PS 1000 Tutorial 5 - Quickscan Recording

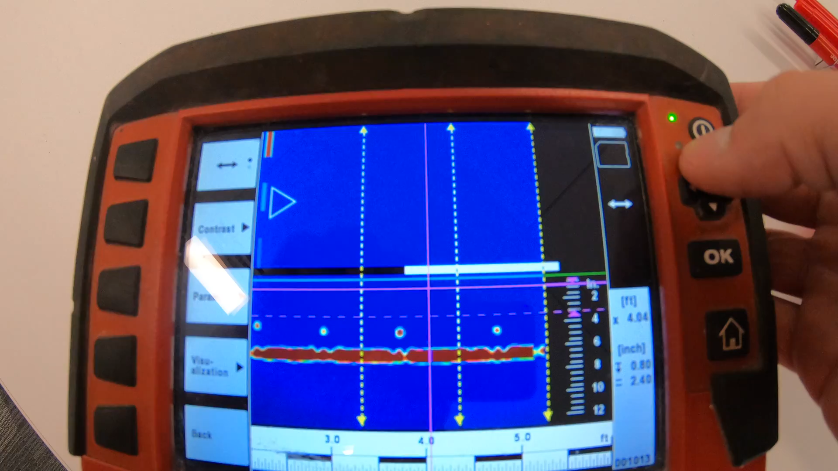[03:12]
Okay so you have the the page move the page views
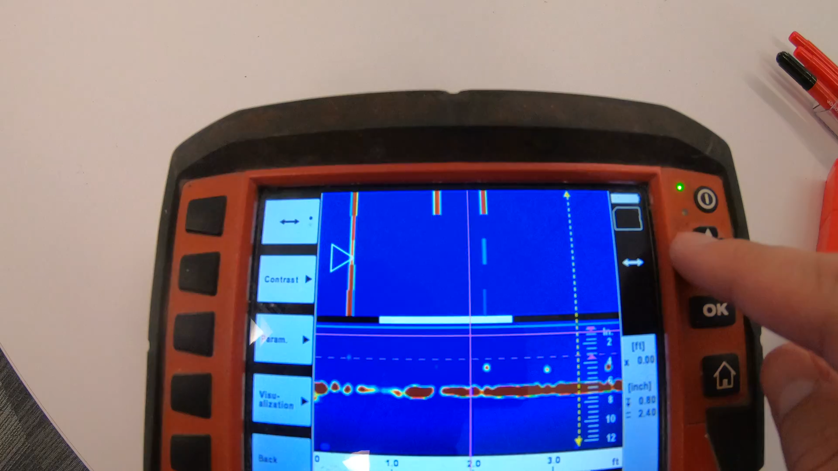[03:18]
okay so by using left and right and then top and down move it minutely if you need to see. Now let me go over here let me show you those markers you see how we have these markers here mark mark
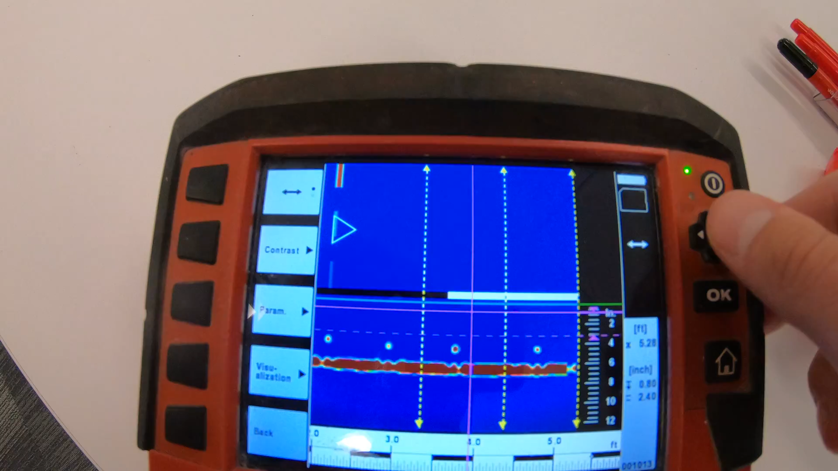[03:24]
and over here mark those ones that I made.
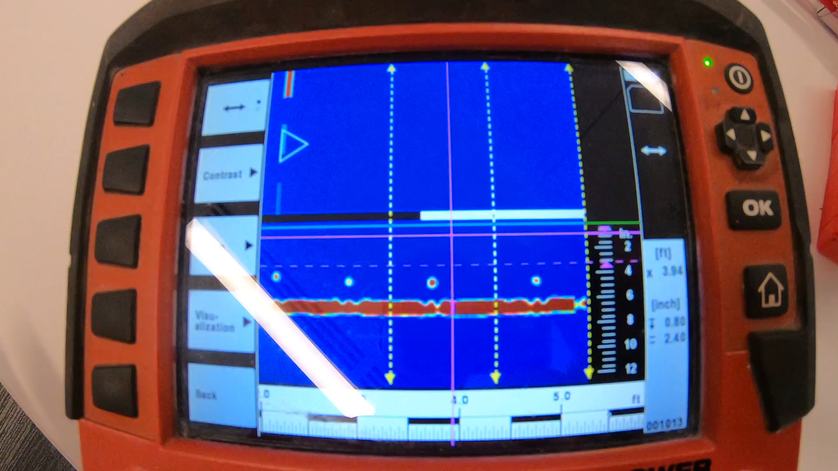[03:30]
It's just for you to get a good vision of what you're looking at as you scan so I can see okay at that mark I made I'm clear at that mark I made I'm clear. It's something that might be convenient for you.
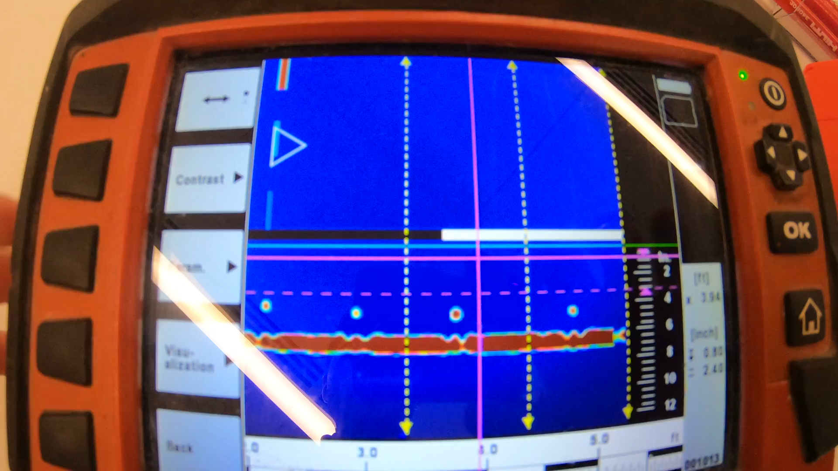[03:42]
Now I'm going to change my other window here to just change the arrows what I do these change my depth
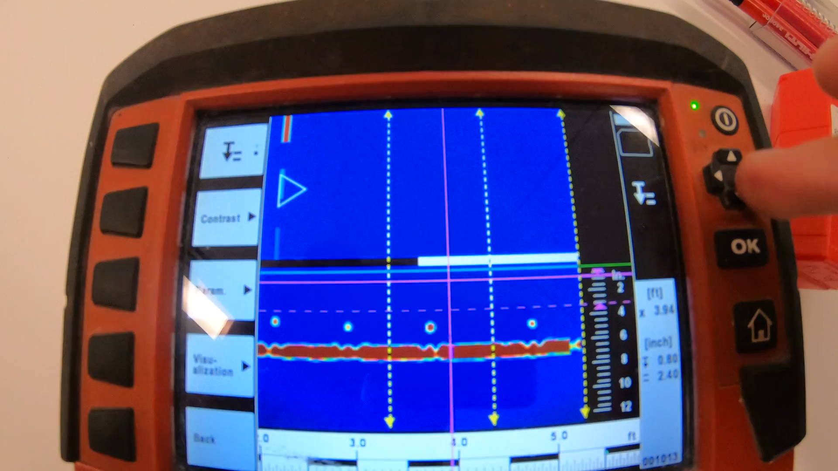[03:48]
my depth arrows I can use these to make depth uh adjustments so if
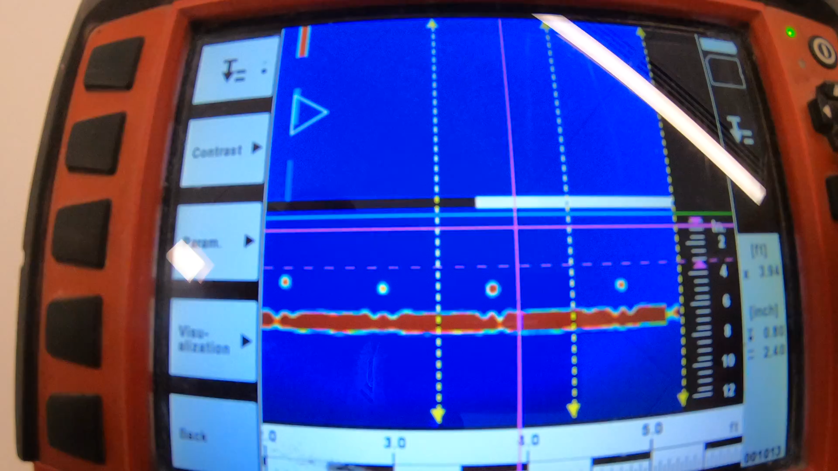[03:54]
you see I have my magenta lines top and and right beneath it this dashed window the right arrows are going to increase the depth window I see on the top down view
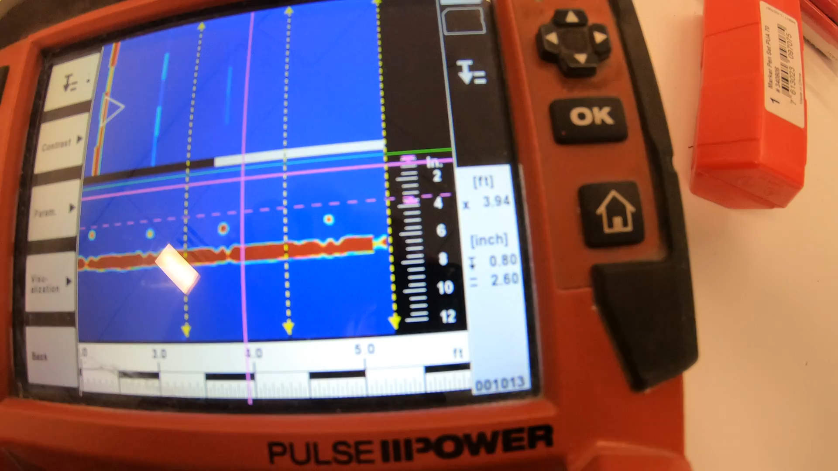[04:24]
this depth shows you me where the where the depth window even starts so I can move that down and
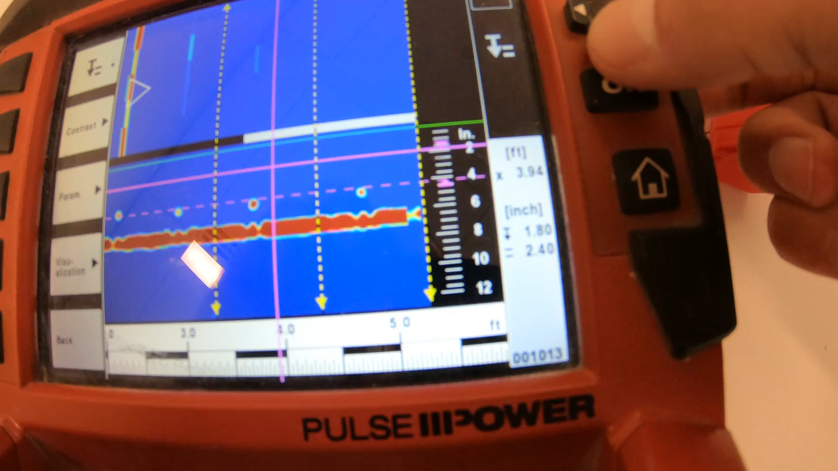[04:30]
see different views that's all I'll say about that but that's a good way that you can use this to basically just navigate through your scan so I like to keep this really small